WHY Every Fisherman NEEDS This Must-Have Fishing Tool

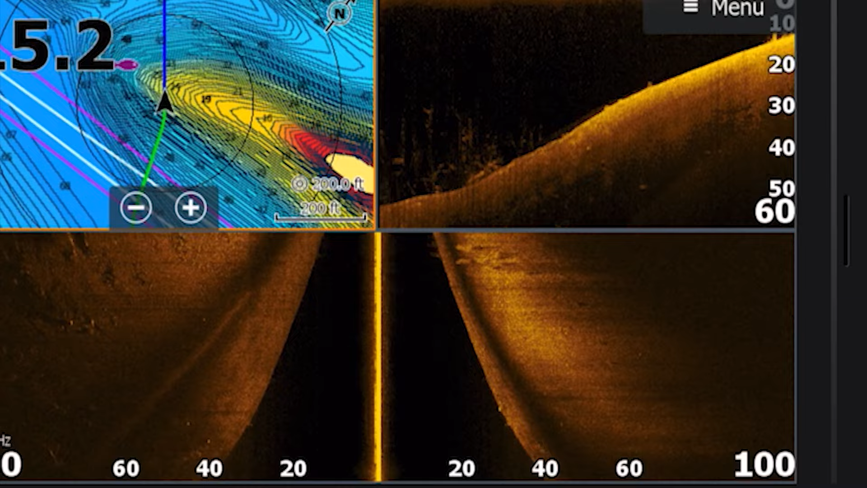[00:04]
I just got done with the fishing trip and guys I had a chance at a pretty good bag but I didn't execute and I'm going to share with you guys my breakdown when I came out here today on these brutal cold conditions I mean most of the time it was under freezing.
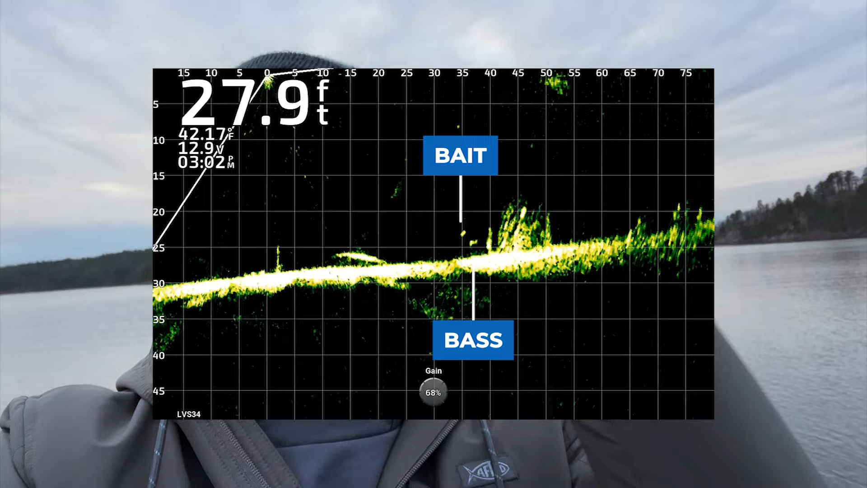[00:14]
On screen: depth 27.9 ft
Got some pretty sweet live scope shots for you guys too. Hopefully you learned something from it and let's go get into it. So for this day guys I was down at Lake DeGray in the Hot Springs area of central Arkansas.
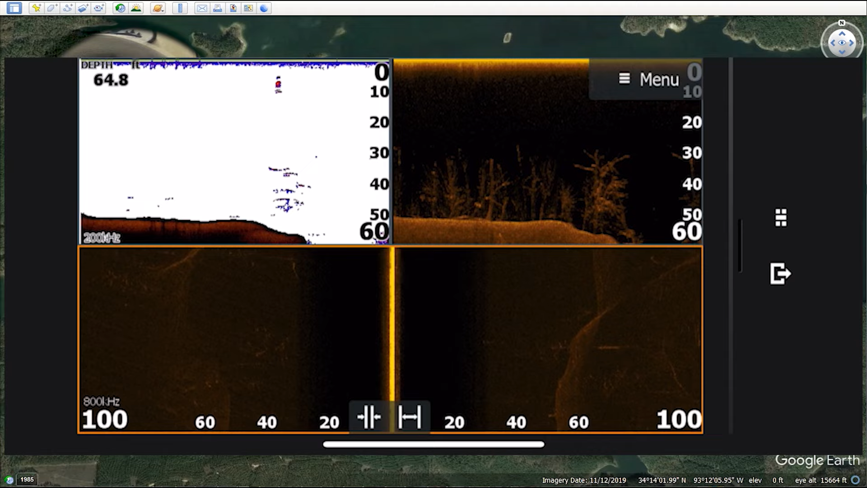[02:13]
Then I started graphing guys trying to find brush piles, timber, never saw a bait. But then I had this happen.
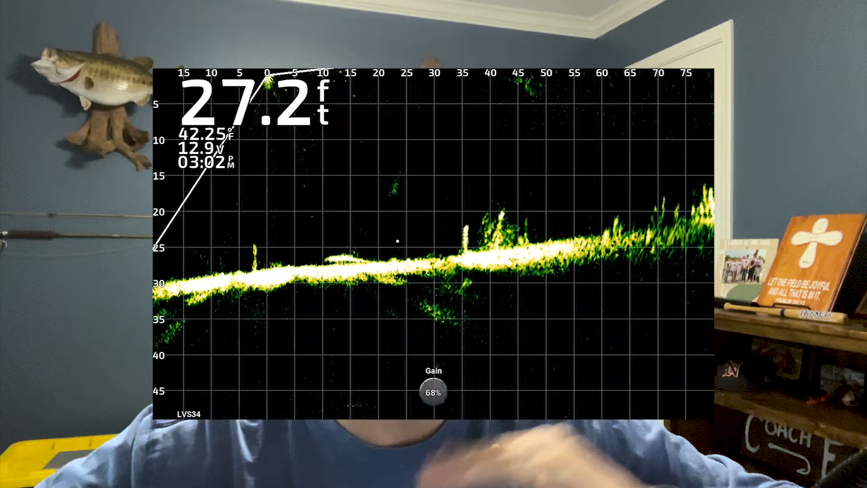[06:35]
On screen: depth 27.2 ft, water 42.25°F
rig or finesse swim bait and that was my two lures that excelled today as you're about to see and I caught some fish as we're about to go on guys I threw Alabama rigs earlier in the day and the fish were not reacting like I wanted to and um I know if you don't have four face and sonar I'm just doing this to show you and teach you guys I'm not okay that's all I'm doing with
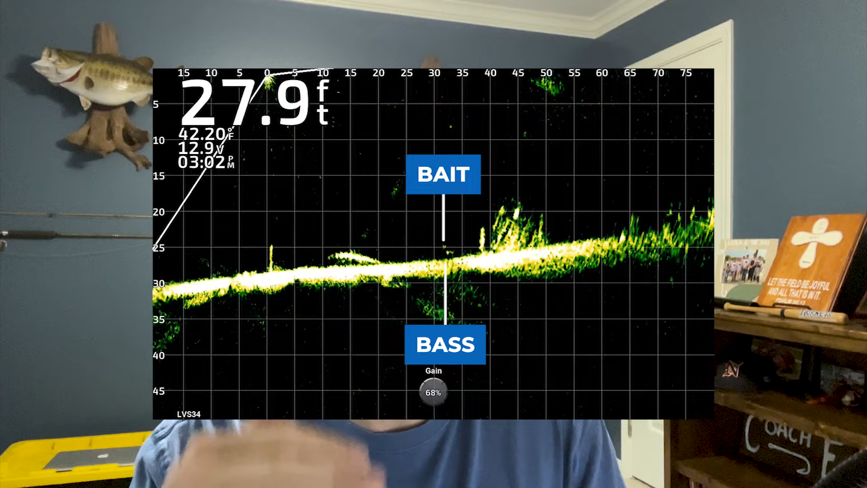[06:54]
On screen: depth 27.9 ft
some fish came out okay now that fish came out was on the bottom and I just tried to reel it to keep it right above its head and then finally committed I fought it and I don't know that's my first fish that came off on one of these things in a in a while guys like after fighting so it just wasn't my luck of the draw
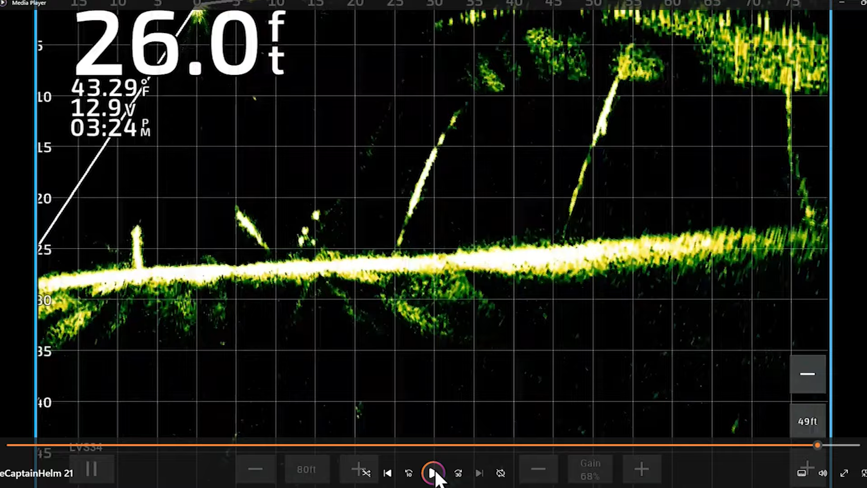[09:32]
On screen: depth 26.0 ft, water 43.29°F
goes so he barely he just didn't eat it good but see I felt the thick and I set and it just came right off not like that other one that was there for for for that was actually on and I fought it then that was a good one I lost two good fish right there guys two good fish on my day I ended up with like probably under 12 pounds but these
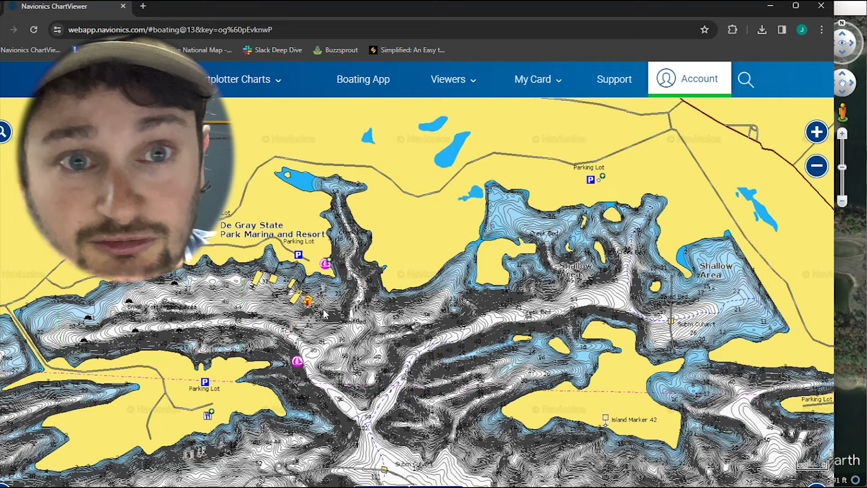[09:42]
two would have put me I mean in a good bag for this lake right now I mean it would have um so I went back to the trees and I downsized my damiki rig I ended up
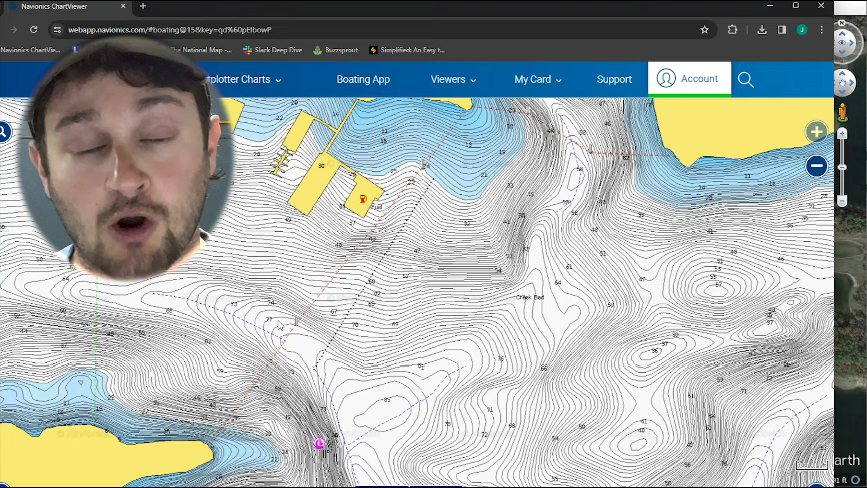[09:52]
going to the strike king 3c2 I also later in the day through the mega bass has dong shat so
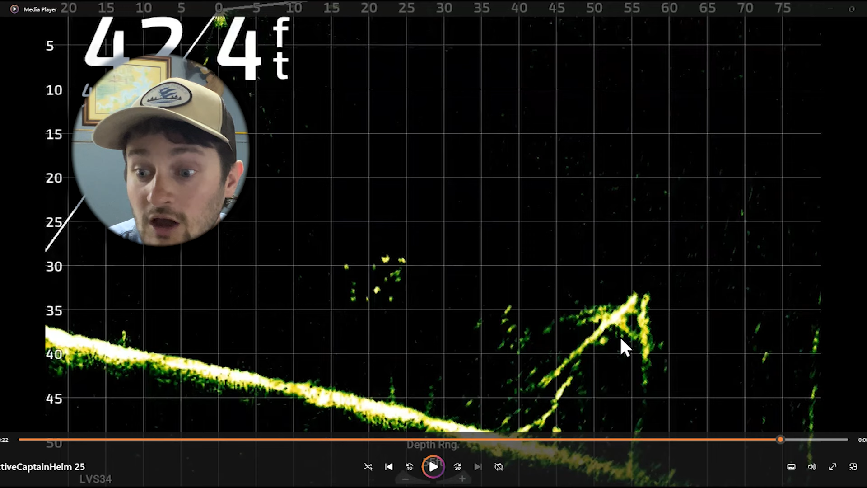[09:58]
guys here is a tree clip okay I ended up catching six spotted
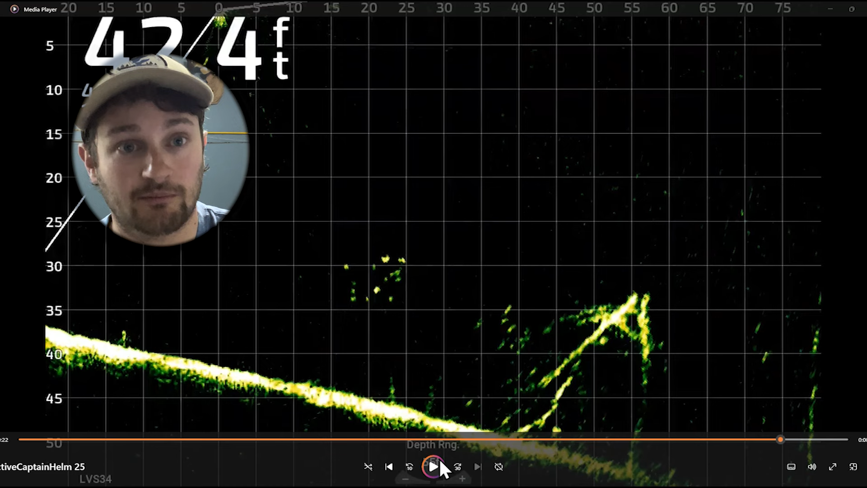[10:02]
bass off this tree they weren't big 13 14 inches some of them were pretty thick though I mean they've been eaten so I'm going to show you this trip uh this clip okay let me make sure oh my damiki rig's already my damiki rig's already there okay so there comes my damiki rig
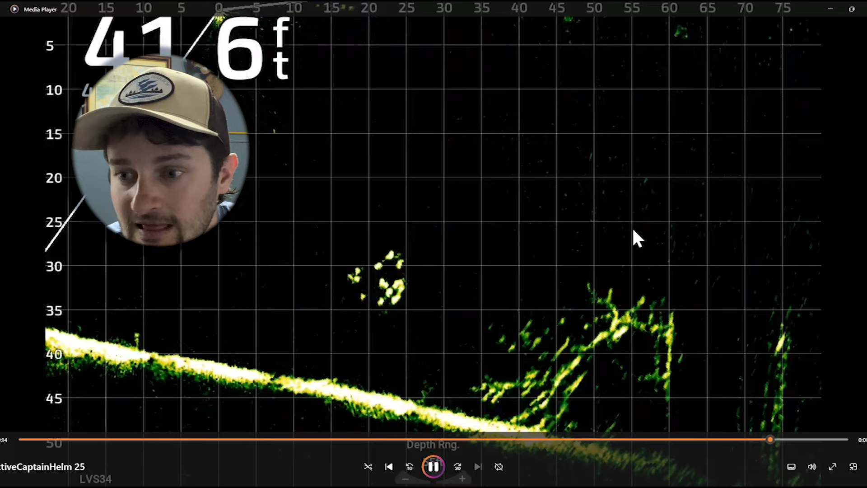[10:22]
down okay down uh now I've already caught I think two fish at this point off this thing and um I didn't have chest footage guys my chest footage don't hit pause there's my there's my damiki my chest cam froze during all this and I lost this footage I had a couple dash
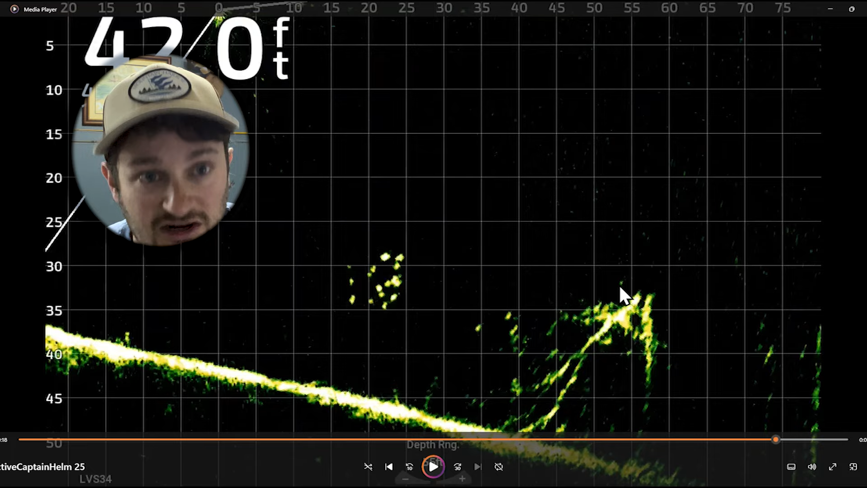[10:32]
cam shots that I'll show you though so here is my damiki rig okay I'm just trying to keep above now now you don't really see them as well I've already like I said caught two probably need to slow down my talking
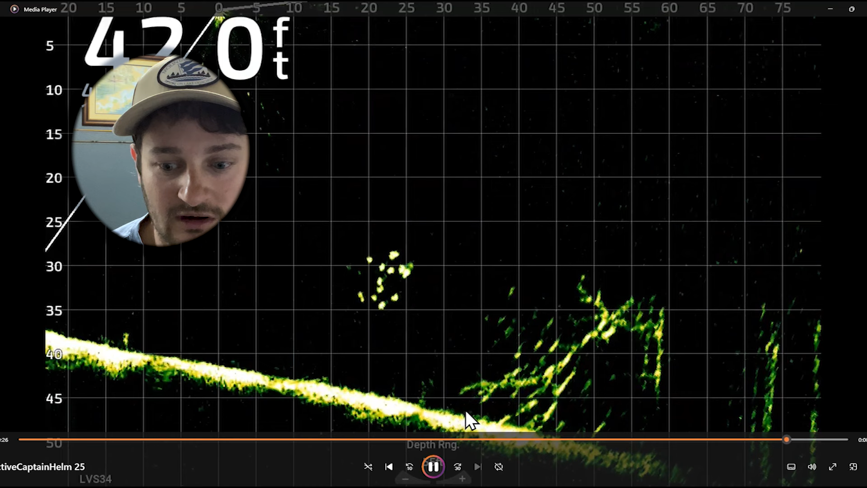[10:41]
already caught two but I knew they were kind of right here in this tree this is already caught two now these dudes over here crappie the crappie were hanging
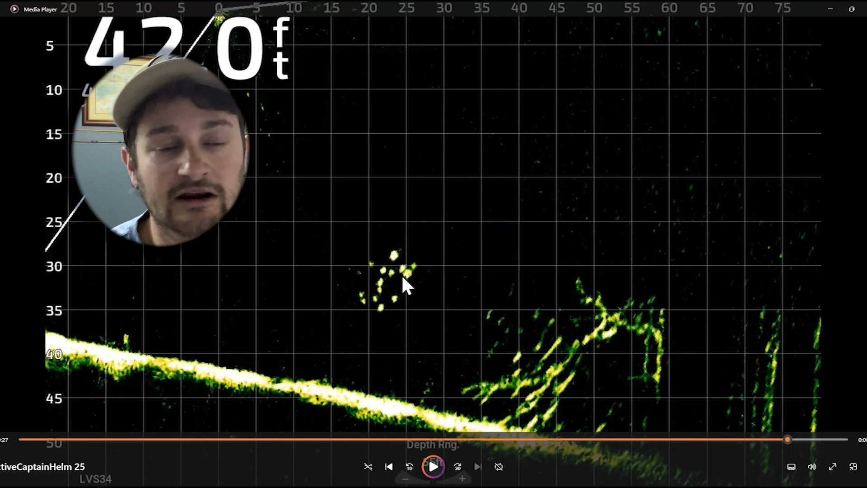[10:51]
around they got out of there and guys if you're a crappie fisherman and have learned crappie don't always stay around the brush piles you might catch one or two and they move but those dudes left okay
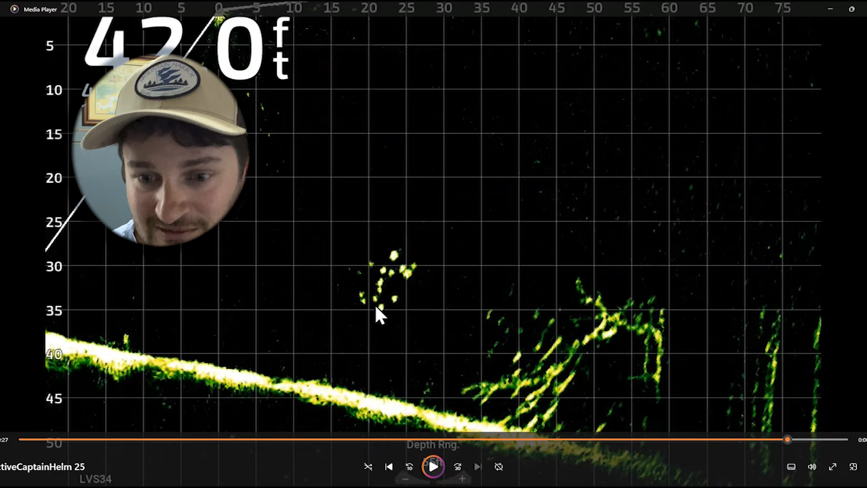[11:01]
and then there's my damiki rig right there my damiki rig now I'm fishing and you got to remember guys I use the app to get out of the wind but I was still kind of in the wind of just a little bit okay that east wind I was kind of it wasn't all getting blocked so I'm out here moving the boat around you know I'm trying to keep it on these fish but I know it's down there I'm still fishing
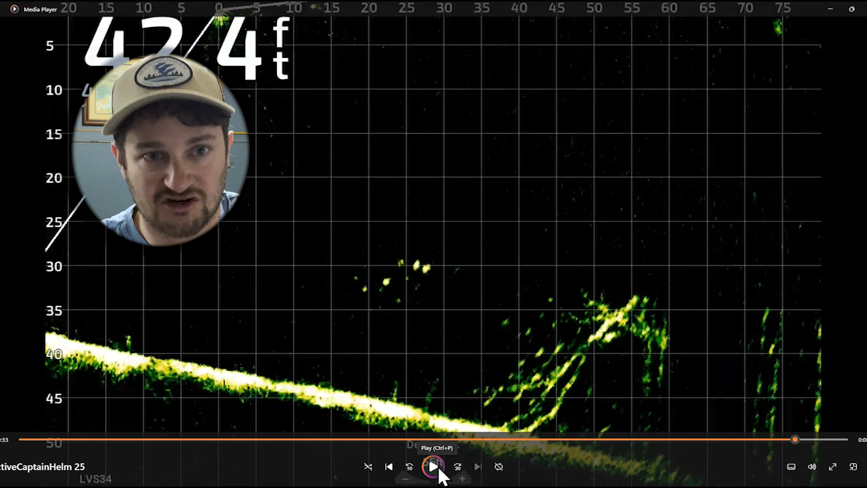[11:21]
okay I'm still fishing not just staring at the screen the whole time so
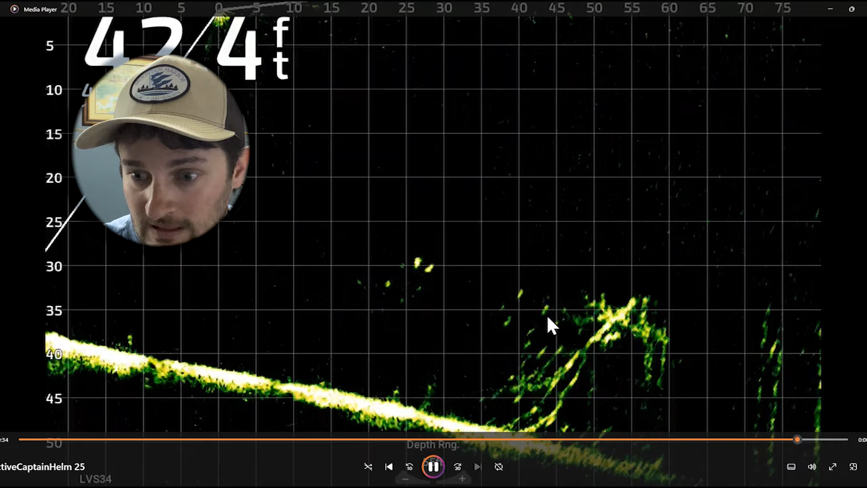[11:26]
and there it goes and this point you're going to see again I got eight and there goes that fish right there fighting it up